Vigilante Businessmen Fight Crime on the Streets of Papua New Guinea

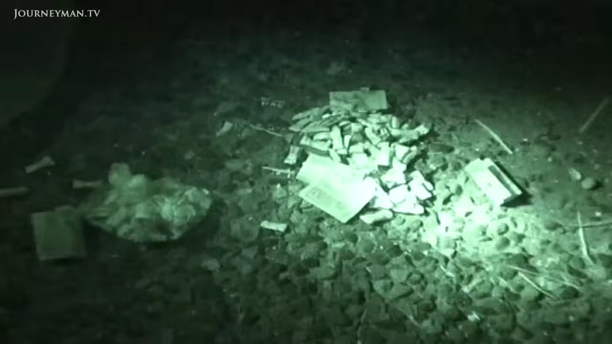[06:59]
The evening livens up. Hey. Let me not get around here, huh?
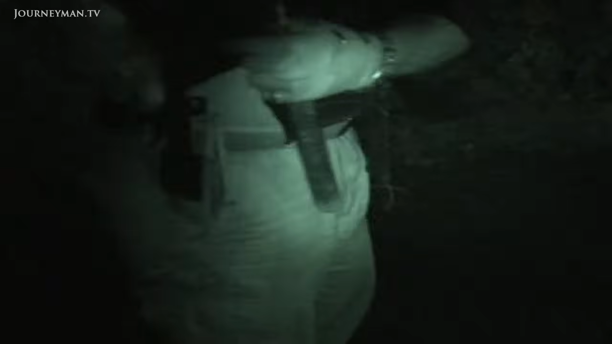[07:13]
These fellows have got to be faster at the back, Joe.
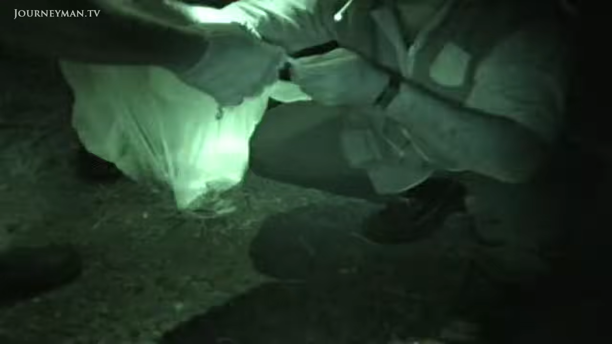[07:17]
They're being far too slow tonight, I don't know what's their problem. It's about a hundred packets of marijuana.
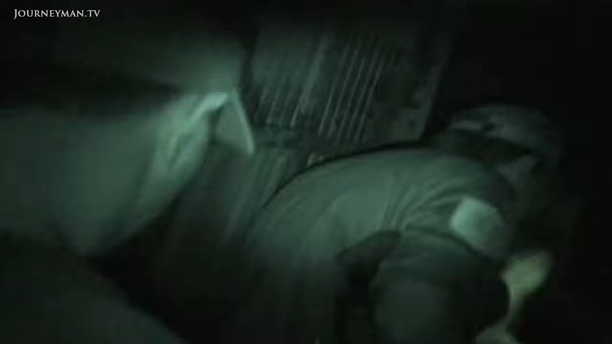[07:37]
2am and the search for Kenny the murderer and the rapist continues in some abandoned houses.